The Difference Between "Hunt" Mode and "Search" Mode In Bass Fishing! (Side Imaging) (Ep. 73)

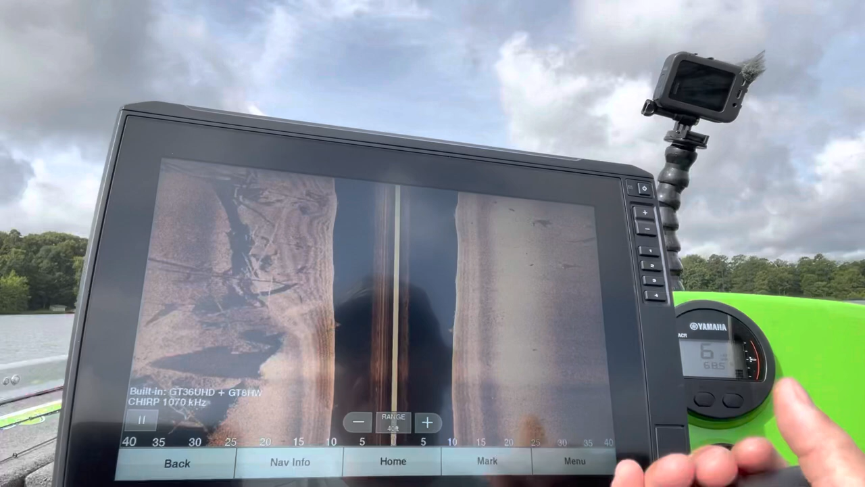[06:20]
fish this spot hundreds and hundreds of times and this is just where a little creek makes a
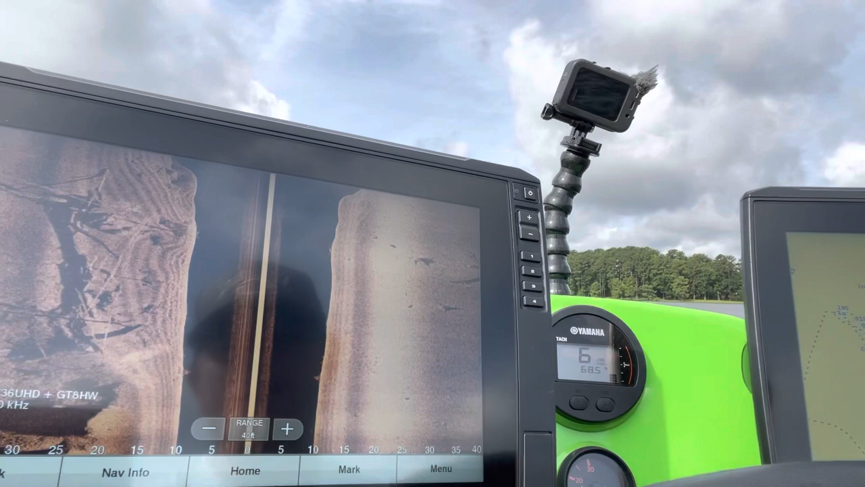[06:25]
turn right up here next to a flat i know exactly what i'm looking at and i
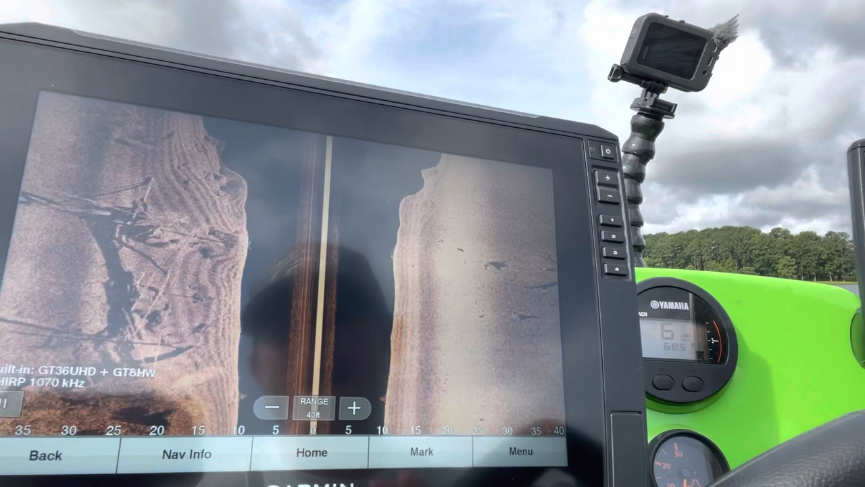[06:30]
can look at this and say okay this is how these fish are going to get set up you
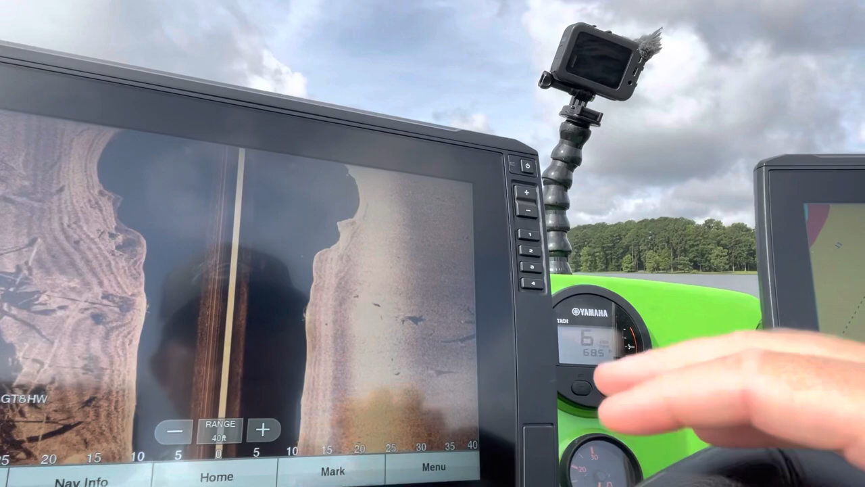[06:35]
know here's a fish here i already know there's a fish right there there's a fish there you know paying
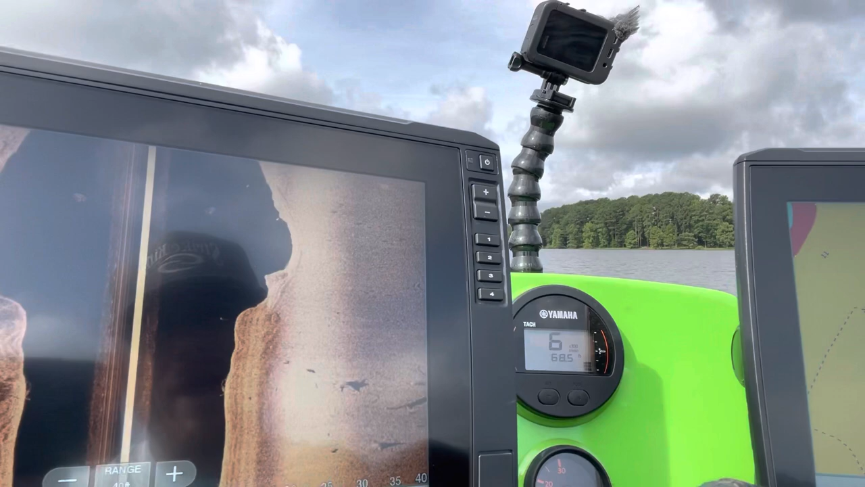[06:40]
attention to these little things is gonna help you make you better and
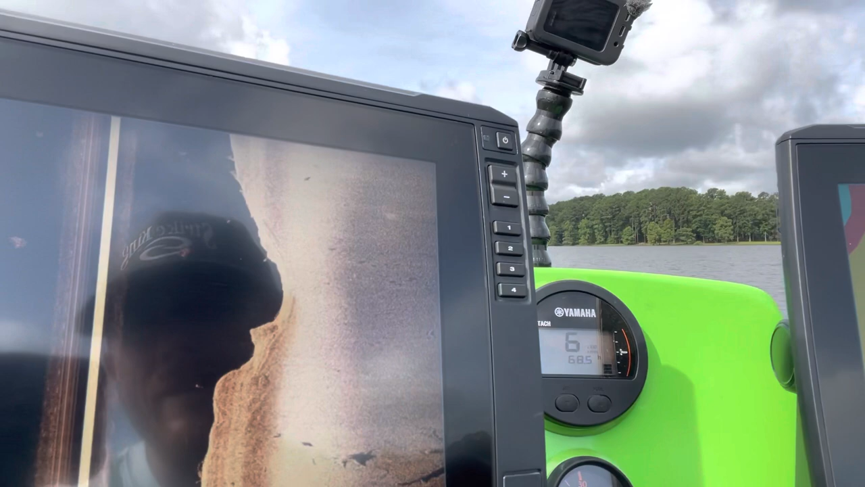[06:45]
to help you allow you to to pick the right color palette for the next time you're on the water so you know exactly what you're looking for if
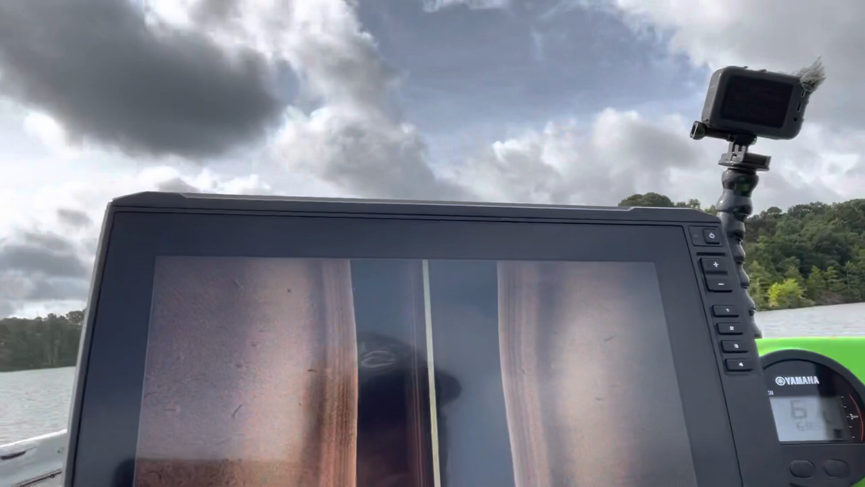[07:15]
tidbits at the bottom for people who watch the whole video if you want to
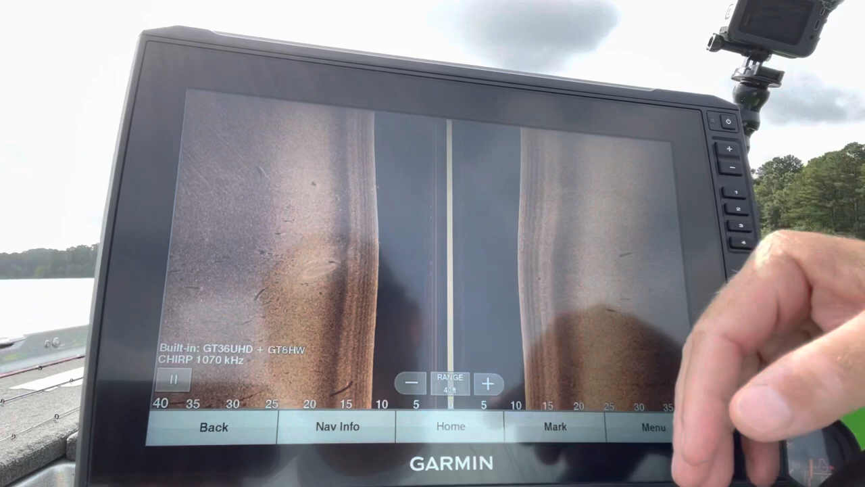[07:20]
make a way point on your echo map ultra all you do is
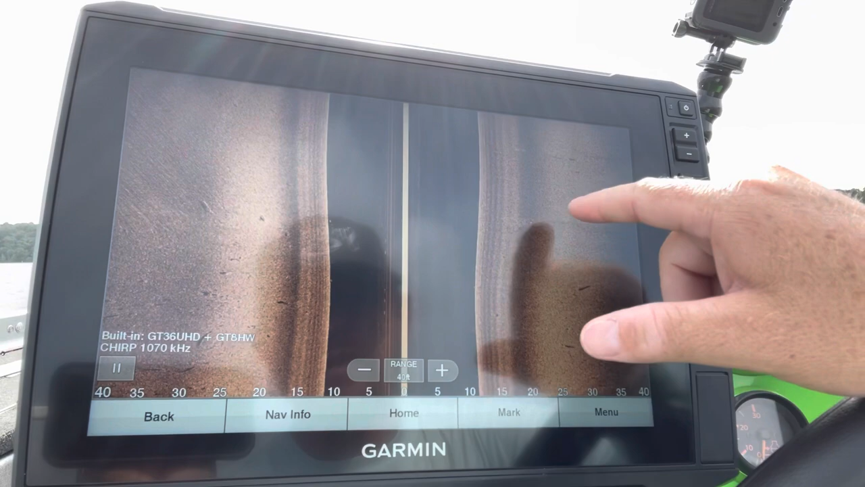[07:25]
you drag down you know watch this watch if i just if i just
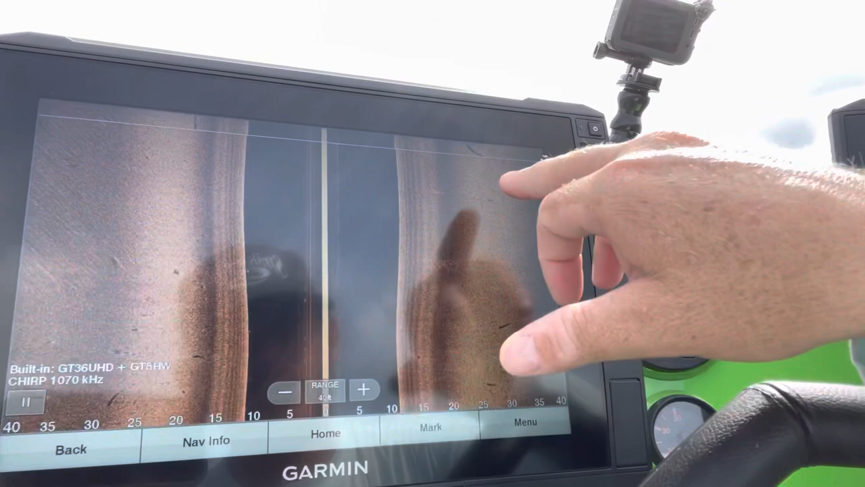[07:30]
press over here nothing works you see i'm just pressing the screen nothing's working i'm
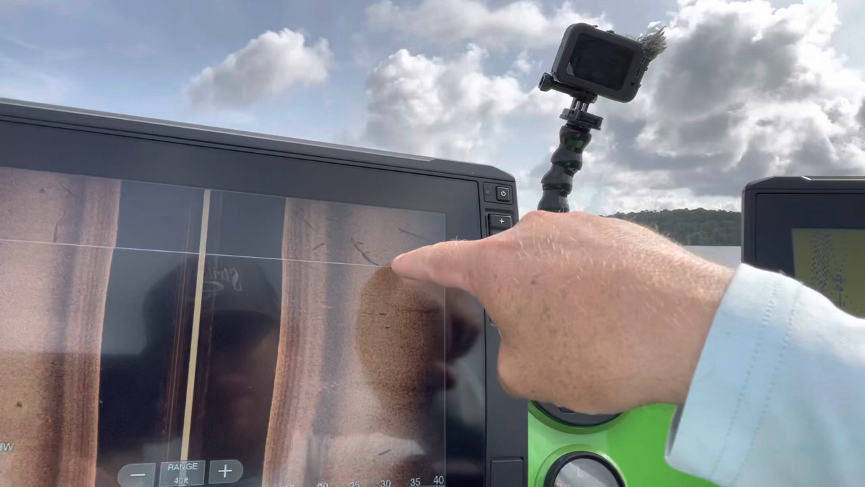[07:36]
pressing pressing pressing nothing's working it's not until you drag down until
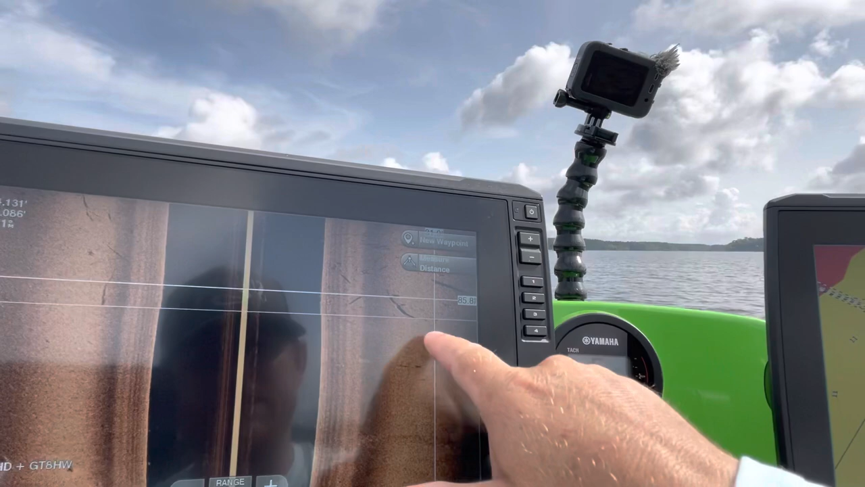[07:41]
it actually works so i found a stump over here i'm gonna hit that stump at
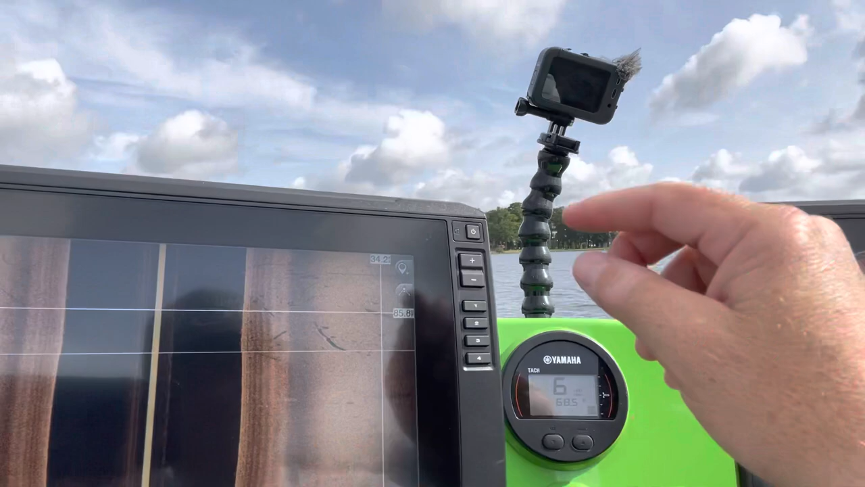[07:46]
58 foot and you see this little marker up here don't hit the mark button down here hit the mark
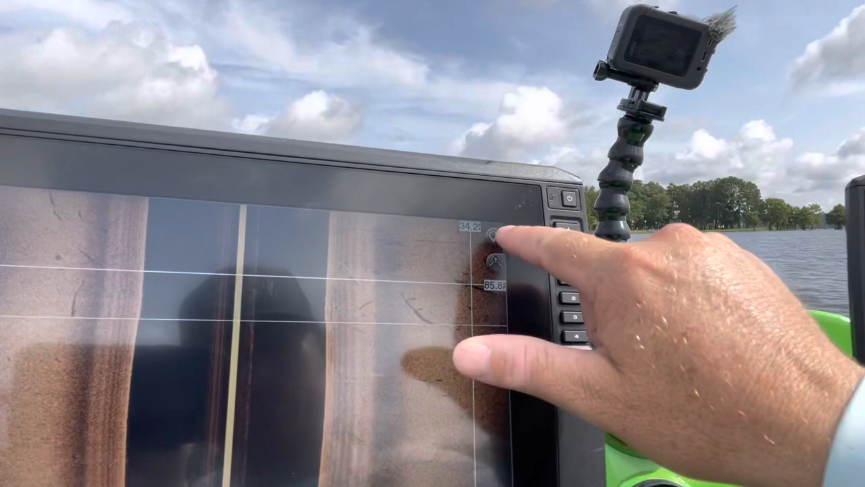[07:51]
button here and then i can edit my waypoint do everything i need to do so now
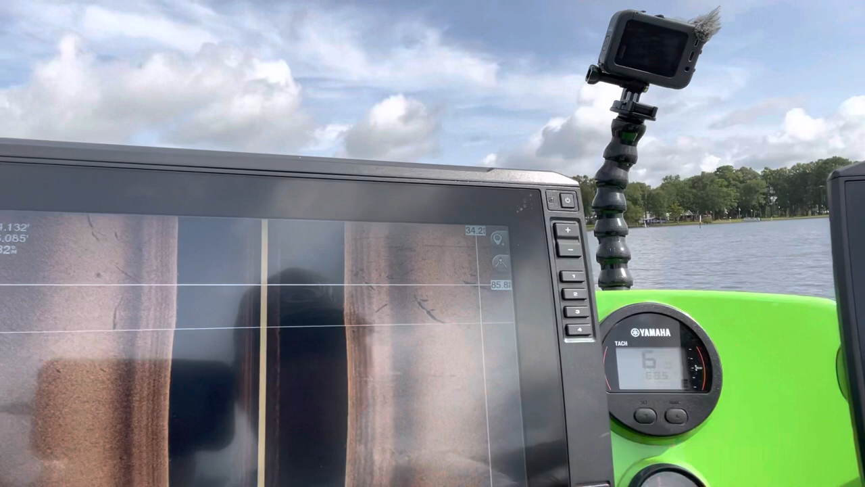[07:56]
my waypoint is created we just passed it on the side over there